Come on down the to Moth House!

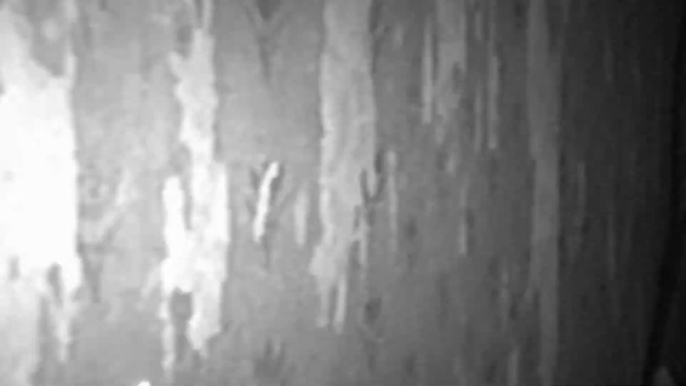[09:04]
Oh my dear lord, that's terrifying. Whoa. Yo, what is that moth? It's an interesting looking moth.